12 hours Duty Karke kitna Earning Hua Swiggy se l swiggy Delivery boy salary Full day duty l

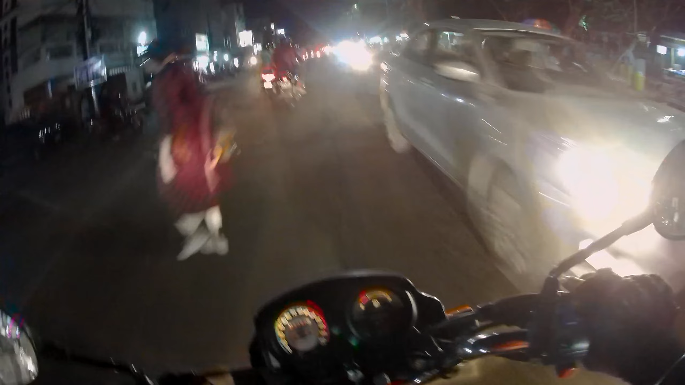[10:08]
तो अभी रिटर्न ऑर्डर के लिए इधर आ गया महाराजा के पास और उसके बगल में खाना भी हो जाएगा हमारा।
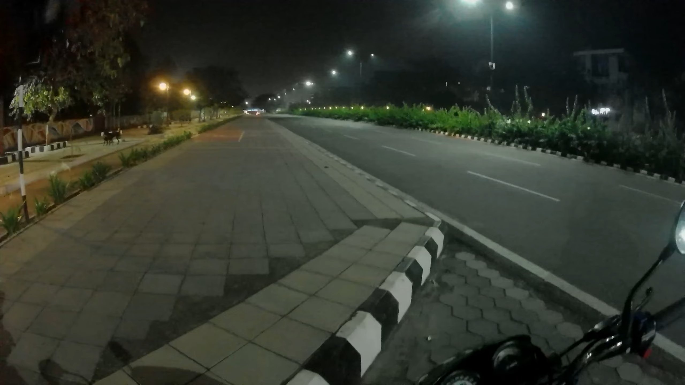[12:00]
गाइस ये हमारा ऑर्डर रेस्टोरेंट का लास्ट ऑर्डर था, देख सकते हो क्लोज हो चुका है रेस्टोरेंट।
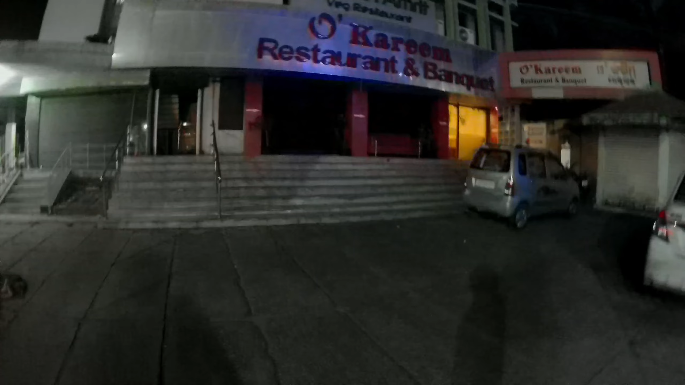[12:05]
भाई साहब मतलब इतने सारे लोग कहाँ से आ गए पता नहीं भाई,
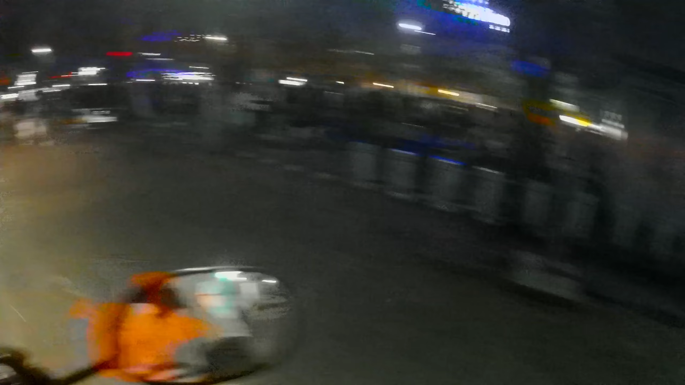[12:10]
जल्दी से इधर चलते हैं नहीं तो ब्लॉक हो जाएगा पूरा।
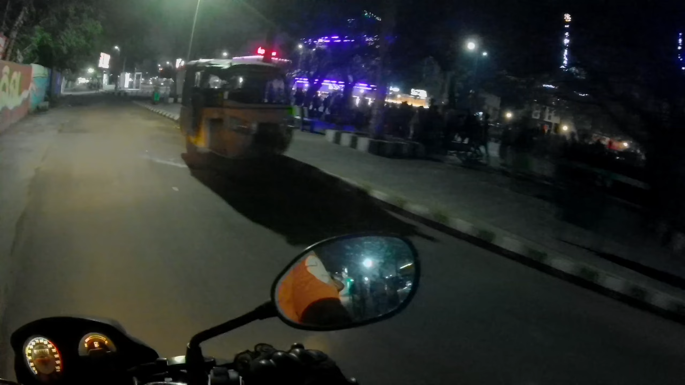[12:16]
भाई साहब पीछे तो और भी ज़्यादा हैं, पता नहीं भाई कहाँ से आए हैं ये लोग, हमको जाना है वैसे इधर से।
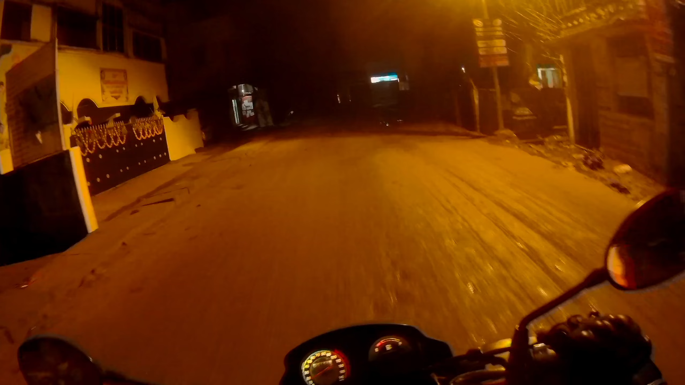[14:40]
तो गाइज आज का लास्ट ऑर्डर का, तो गाइज आज का लास्ट ऑर्डर का डिलीवर लोकेशन में पहुंच चुका हूँ,
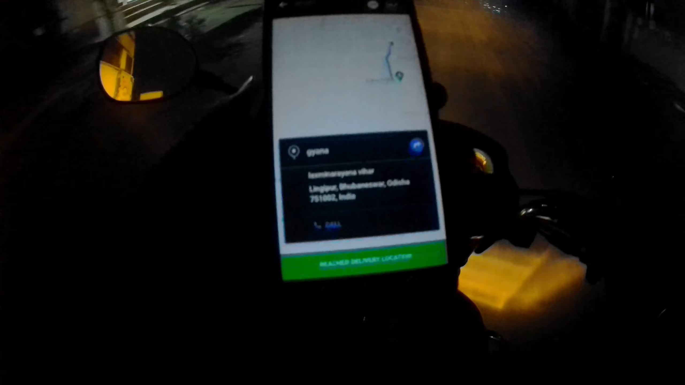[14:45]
देख सकते हो अभी बस 150 मीटर बाकी है,
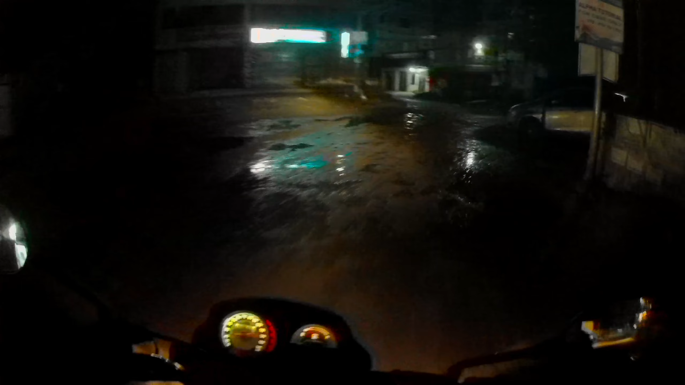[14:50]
रोड आ चुका है ऑफ रोड वाला, बारिश के कारण ये हालत हो चुका है। और टाइम देख लो भाई, 1:01 हो रहा है अभी।